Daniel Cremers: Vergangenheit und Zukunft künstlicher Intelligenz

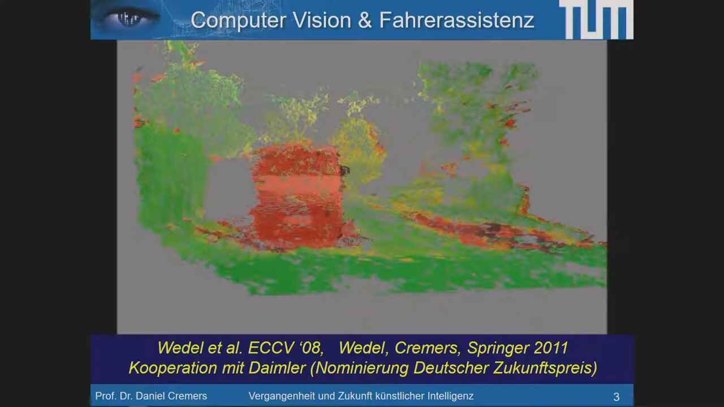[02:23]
wir haben irgendwann zwei Kameras gekriegt, nicht etwa, weil ich jetzt da insistiert habe, sondern weil eines Tages Toyota mit zwei Kameras rauskam und dann musste also bei Daimler sofort auch eine zweite Kamera her. Und mit zwei Kameras kann man dann die Welt rekonstruieren in 3D und auch die Bewegung der Strukturen erfassen, so wie Sie es hier sehen.
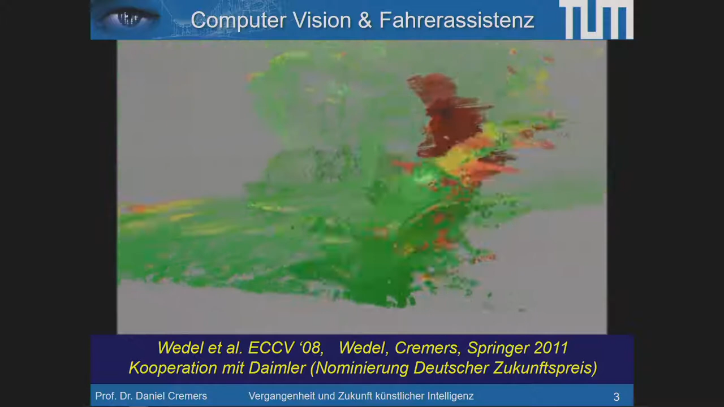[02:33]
Man kann erkennen, dass da Objekte sind, man kann hier farbcodiert sehen, dass ein Objekt bewegt sich, das andere nicht. Und Bewegung heißt wirklich also auch Information, wo sich die Strukturen hinbewegen. Und solche Bewegungsinformation ist zentral wichtig, um Voraussagen zu machen.
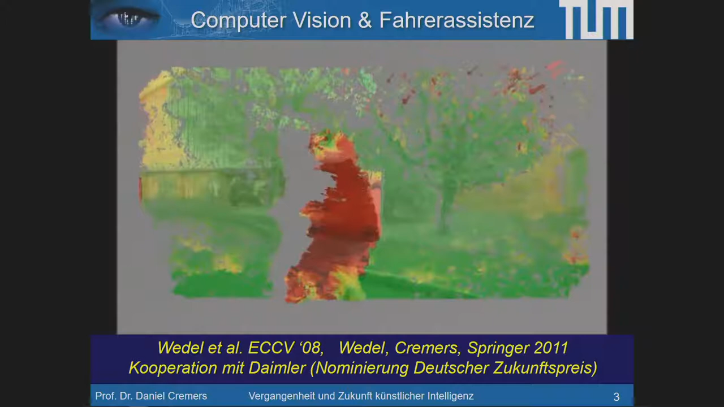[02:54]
Und das können Sie sich vorstellen, wenn es darum geht, Hindernisse zu erkennen, Unfälle zu vermeiden, genau wie wenn Sie im Straßenverkehr fahren als Autofahrer,
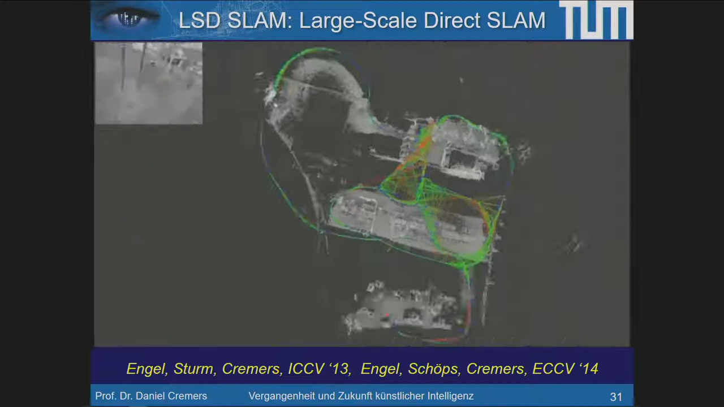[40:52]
Und das heißt, ich bestimme, wo die Kamera sich rumbewegt hat und berechne gleichzeitig 3D-Rekonstruktionen der Welt,
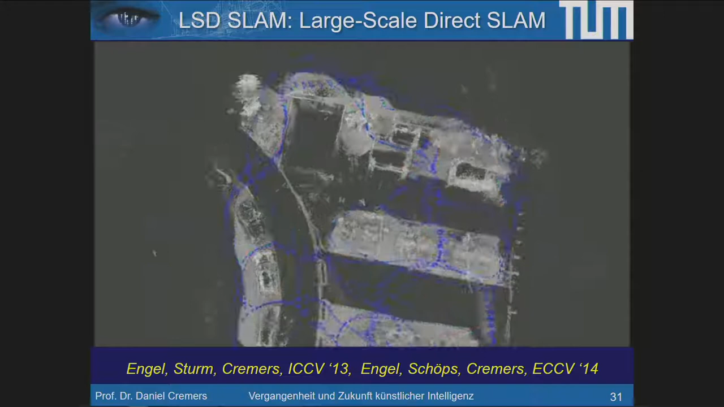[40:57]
so wie Sie es hier sehen.
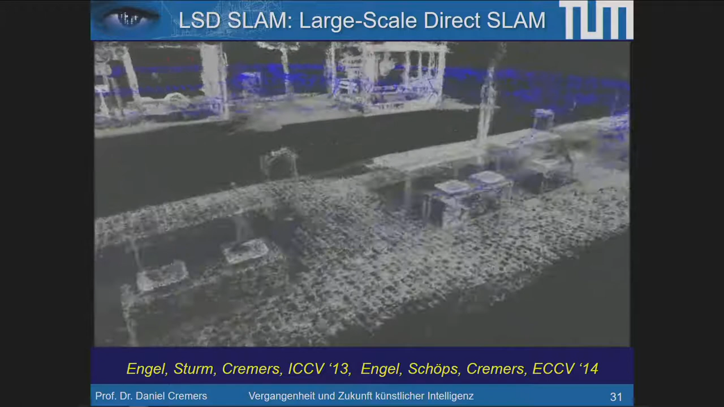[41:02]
Und das sind jetzt wirklich sehr große Rekonstruktionen, nicht nur Beethoven-Größe, sondern wirklich Straßenzüge.
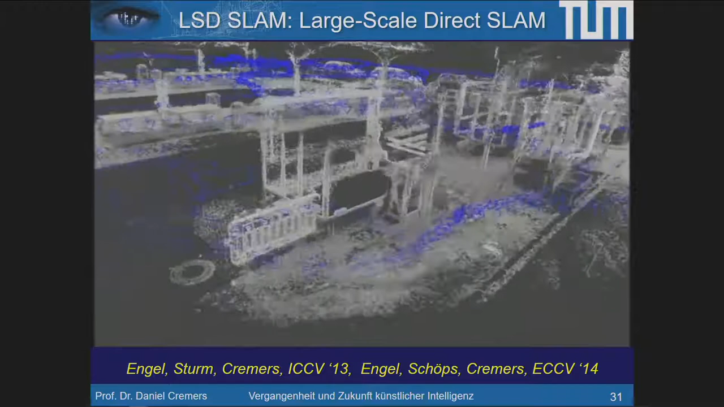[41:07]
Wir werden gleich noch mehr Beispiele sehen. Und Sie sehen, da entsteht eine ganze dreidimensionale Welt.
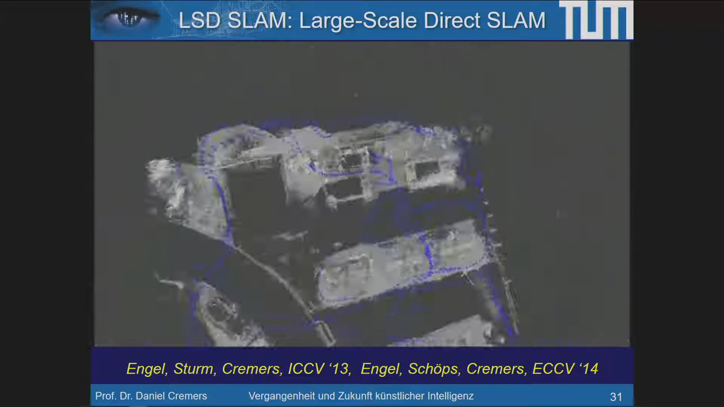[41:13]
Und das Schöne ist, dieses Verfahren, das läuft in Echtzeit auf einem Laptop.
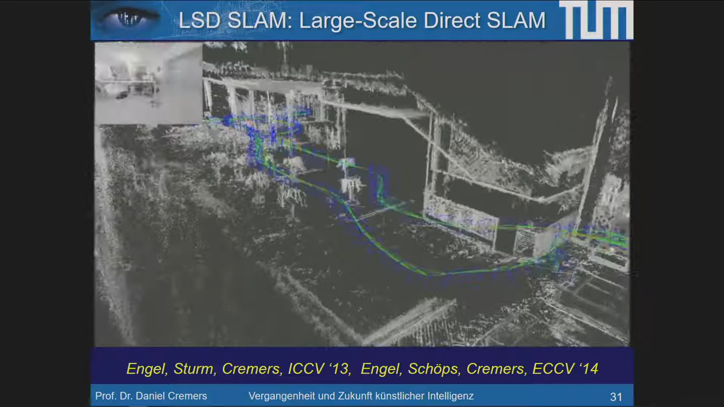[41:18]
Ganz normalen Laptop-CPU. Sie können also eine Kamera an Laptop anhängen, können damit durch die Welt laufen, drinnen, draußen, egal.
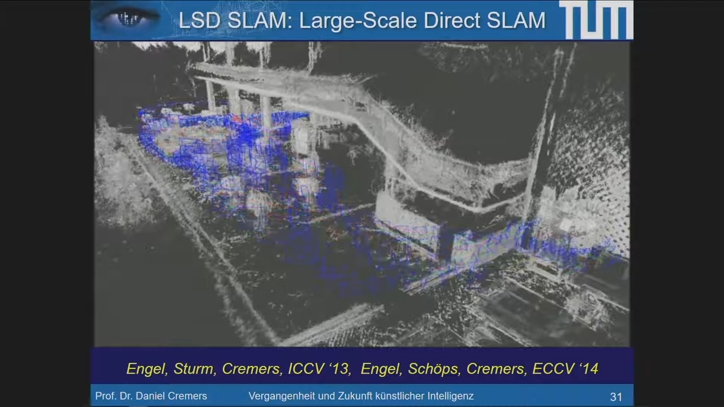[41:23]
Und das Verfahren verfolgt Ihre Kamera sehr genau.
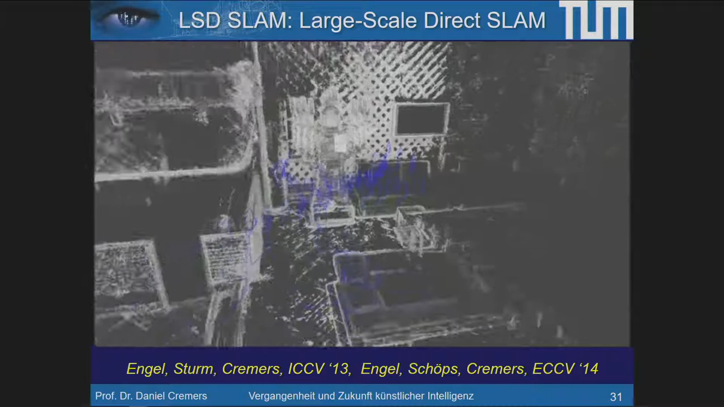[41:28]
Ich komme am Ende noch dazu, wie genau, aber schon vorab kann ich sagen, die Verfahren,